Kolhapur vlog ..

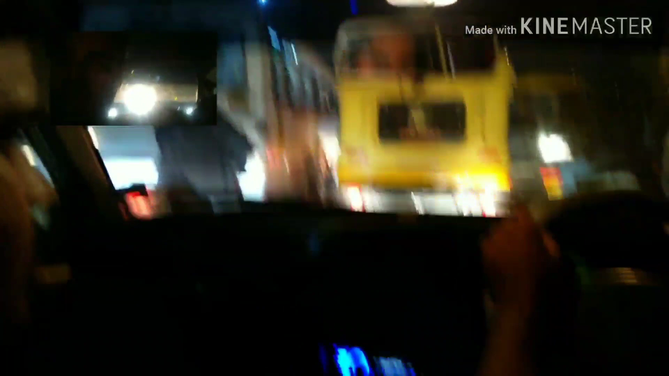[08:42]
आणि आम्ही घरी जात आहे आणि परत एकदा सिग्नल. आणि हे आहे कोल्हापूरचं ट्रॅफिक.